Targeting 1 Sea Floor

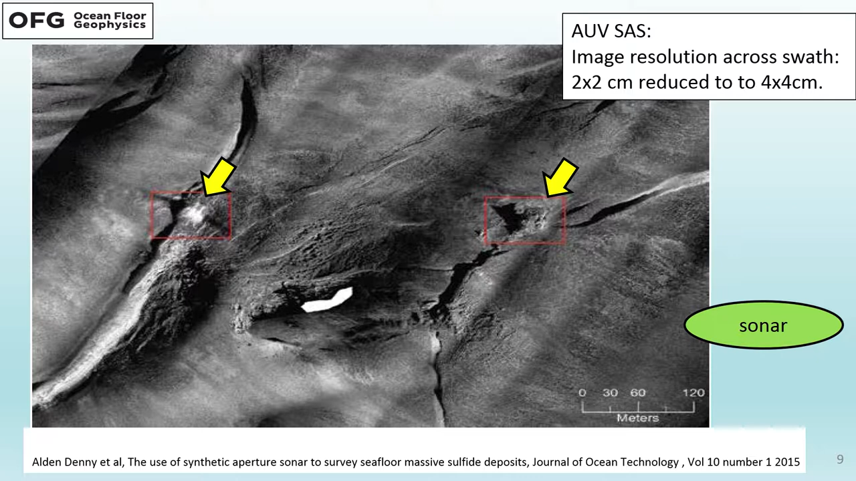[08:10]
But at this scale, it looks like an air photo, but you can zoom in to the scale of the previous photo that I showed you where you were looking at a rope. And this is something that can be interpreted and you can see the events and the morphology of submarine massive sulfites.